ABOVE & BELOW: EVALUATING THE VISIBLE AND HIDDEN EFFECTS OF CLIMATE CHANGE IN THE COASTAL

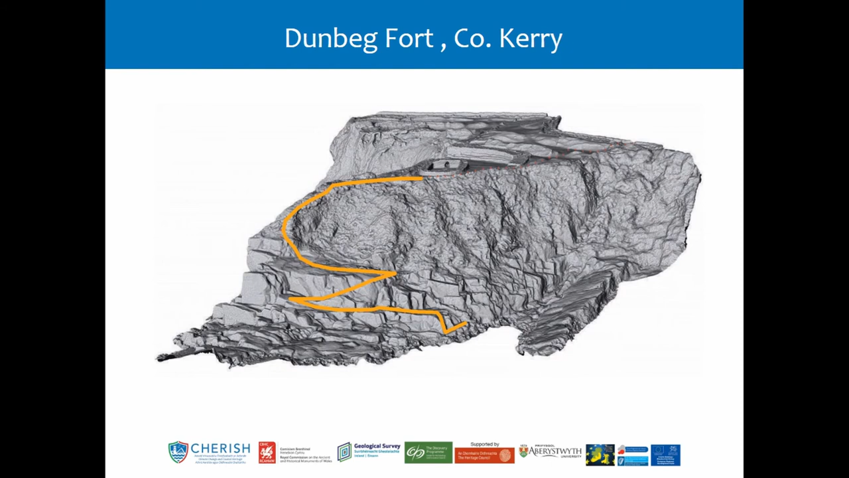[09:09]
site and a way up to the to the fort the promontory fort from the sea all the sites we've worked on is balanus skilligs in county kerry so here we have a